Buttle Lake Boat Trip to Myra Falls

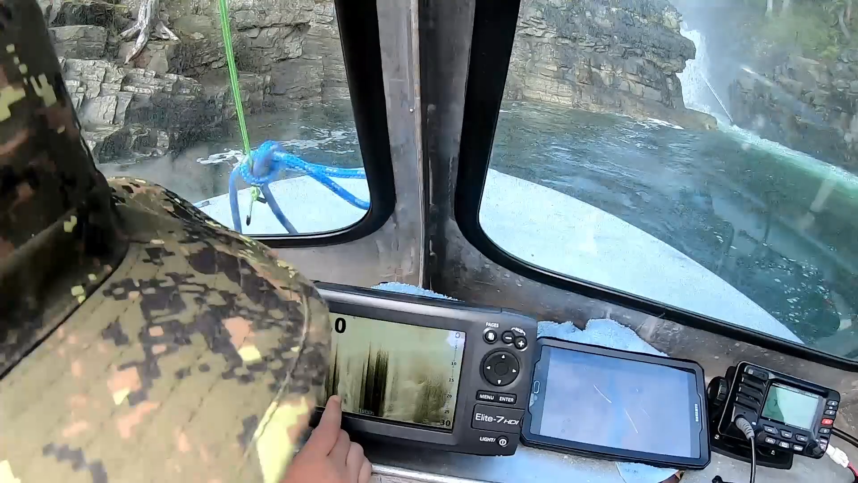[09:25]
It can't read it because of all the bubbles in the water. No, like, the face. There's,